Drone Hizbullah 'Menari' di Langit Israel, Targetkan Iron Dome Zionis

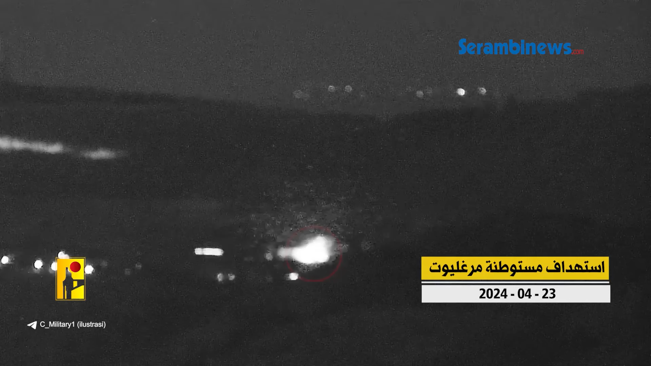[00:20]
Selesai dibombardir Hezbollah, militer Israel menonaktifkan radar dan mengatakan bahwa prajurit Zionis tewas dalam insiden itu.